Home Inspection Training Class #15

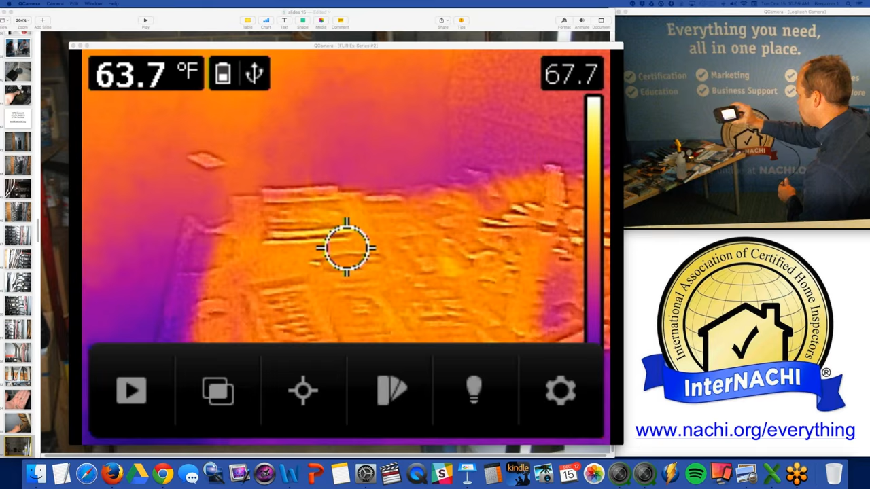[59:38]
On screen: spot 63.7°F
So if I was in a basement and I was doing this, scrolling past, scrolling past, scrolling past, scrolling past, whoop.
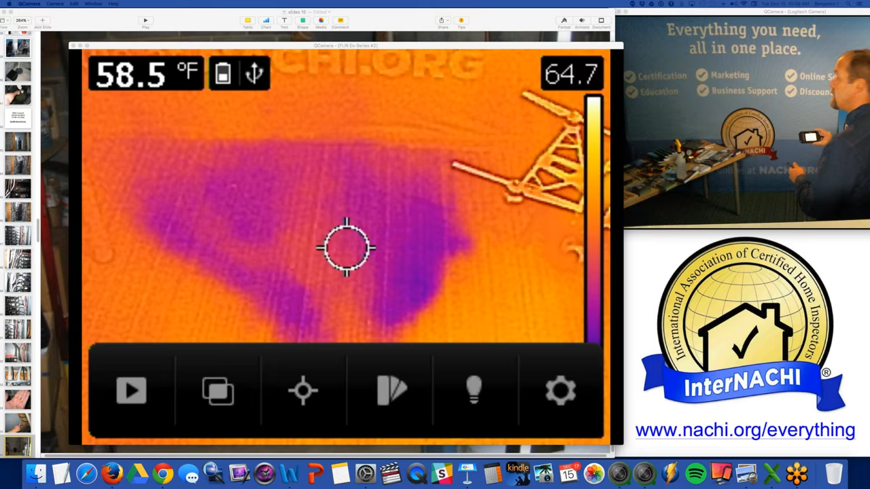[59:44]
On screen: spot 58.5°F
Yeah, I could see that very quickly, 10 feet away.
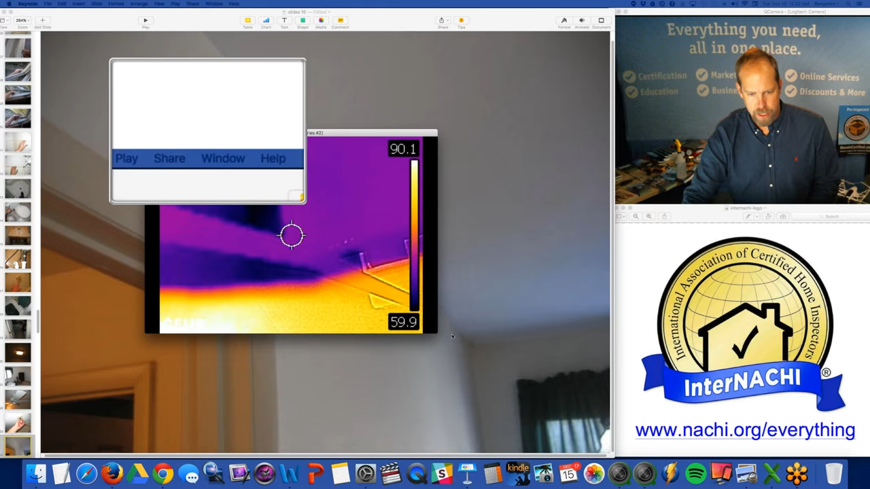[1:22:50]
Whoops, can I drag this over? Yeah. Right? I'm going around with my infrared camera. It's a FLIR C2. And I'm taking a look at stuff, right?
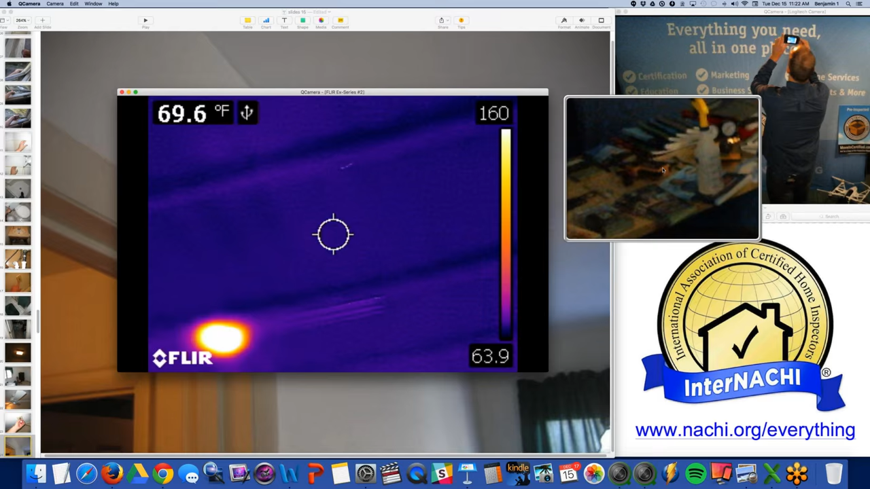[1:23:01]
On screen: spot 69.6°F
I'm taking a look at the ceiling or whatever. And I see something, an anomaly. That's the light above my head, by the way.